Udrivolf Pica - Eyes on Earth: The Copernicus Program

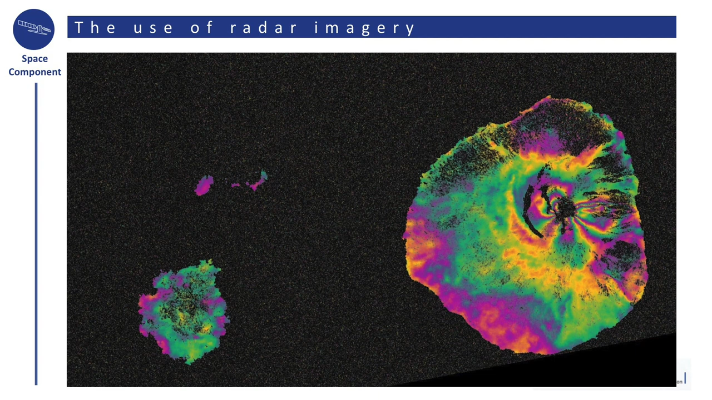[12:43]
This is a picture taken thanks to Sentinel-1, the first months of the operation of the satellites. This is the island of Capo Verde.